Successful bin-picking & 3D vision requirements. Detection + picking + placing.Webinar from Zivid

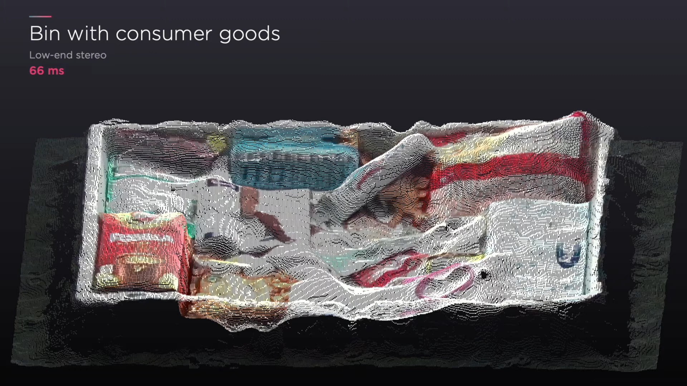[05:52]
And this is a bin in consumer, where there's lots of consumer goods here. So this could be in a warehouse. And this is a camera, a low-end stereo camera that is widely used in the industry. So this is what we present to the robots out there. And when you look at this image, this is a 3D image, you clearly understand that it's not particularly easy. Not for us as humans, this is easy.
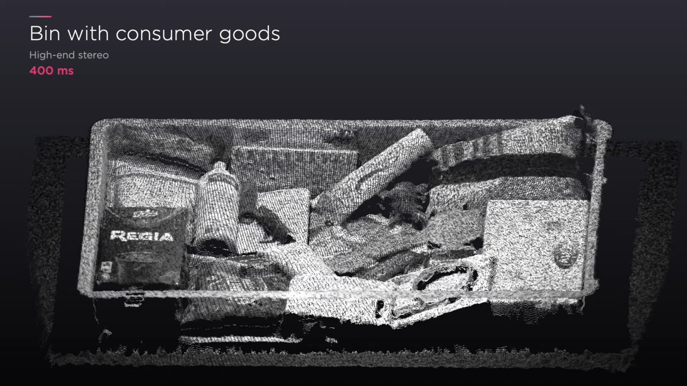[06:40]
That is also used by a lot of peacepeaking applications out there. So of course, what you see here is it's better than the previous one. It's slower. It's 400 milliseconds compared to 66. But still, there are problems. So let's, for instance, zoom in on this part here. And if I look at that detailed image, then, and I ask you, can you pick one of these objects?
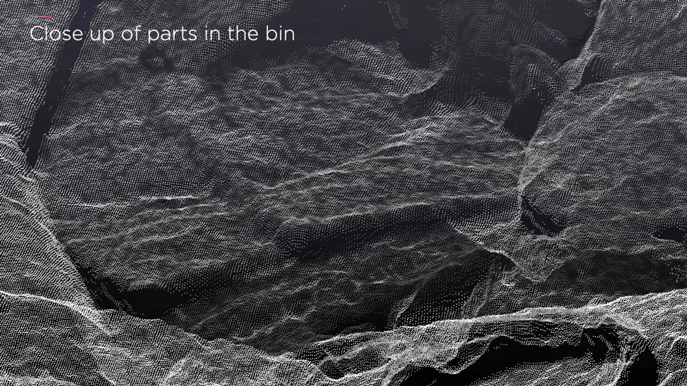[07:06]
Then put yourself in the robot's position.
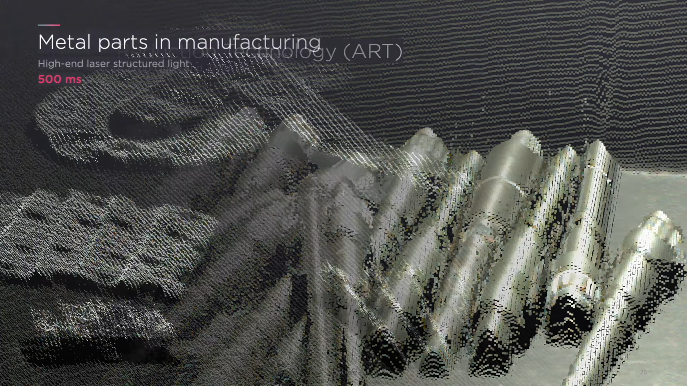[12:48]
And if we look at the high-end laser structured light system we looked at previously with all the different artifacts we saw there and the low resolution.
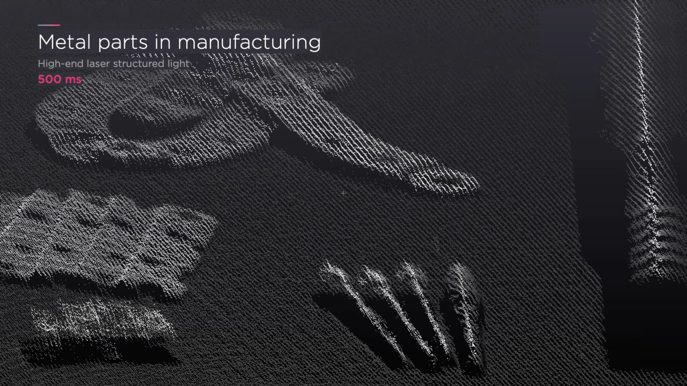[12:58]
This was 500 milliseconds. And this is 300 milliseconds with Civid 2.